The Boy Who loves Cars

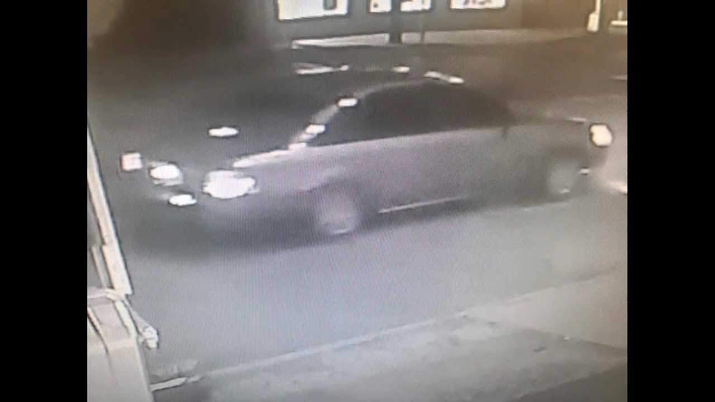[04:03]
It was from a crime scene. They couldn't identify the make and model of the car.